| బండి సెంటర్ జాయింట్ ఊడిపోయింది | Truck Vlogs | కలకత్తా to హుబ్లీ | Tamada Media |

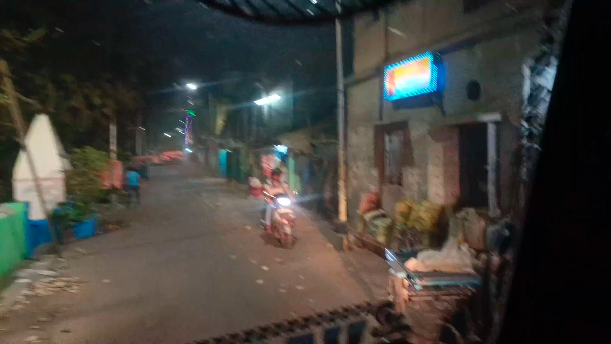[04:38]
లోడే బయలుదేరాము, లోకల్ డ్రైవర్ అయితే తోలుతున్నాడు. అంతా బాగా ఇరుకు ఇరుకు రోడ్ అనమాట.
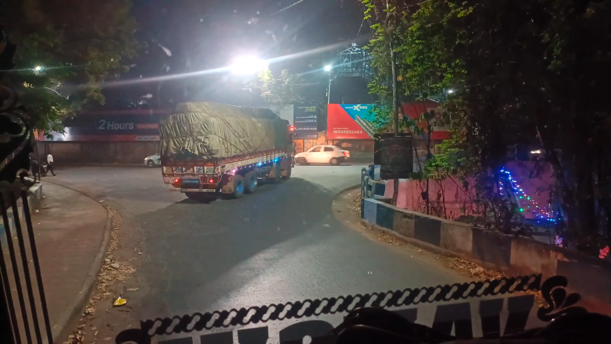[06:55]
బండి ఎక్కలేకపోతుంది మనం అయితే హైవే నుంచి వెళ్ళి లోపలికి పోతాను ఇటు లోపల ముంగట బంక్ ఉంది
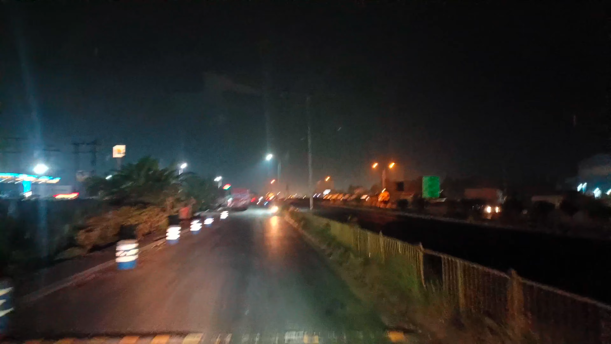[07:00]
ఆ బంకులో మనం డీజిల్ అయితే ఫుల్ ట్యాంక్ చేయించుకోవాలి కలకత్తా దాటినాం అవుట్స్కట్లో మనకు ఇది ఎప్పుడైనా ఇళ్ళనే కొట్టిస్తాం